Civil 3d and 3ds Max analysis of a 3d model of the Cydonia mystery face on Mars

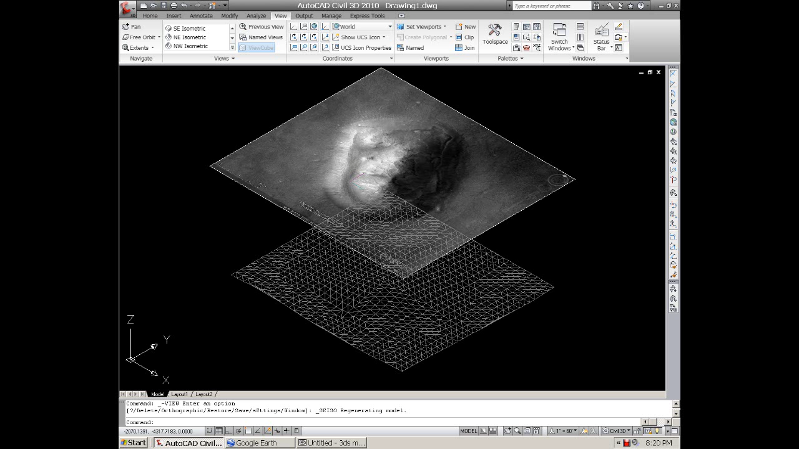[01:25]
And the actual view is going to be on the surface, so this right here, I can go out and actually hide that for just a minute.
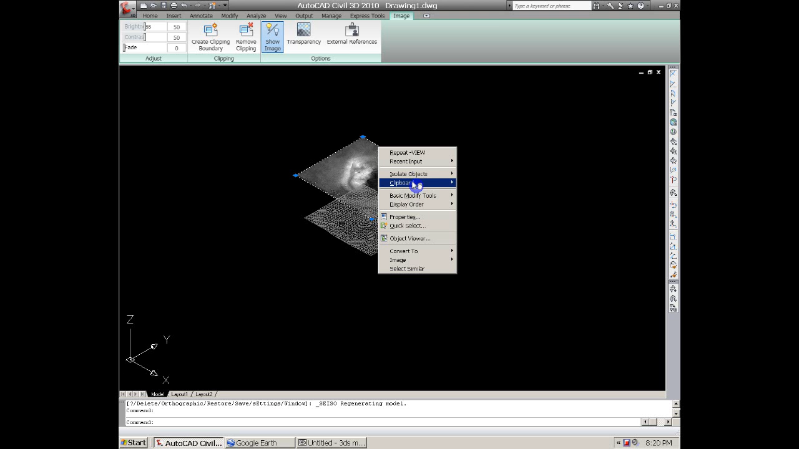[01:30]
And then we want to take a look at the realistic view, click on that, and there's the actual face.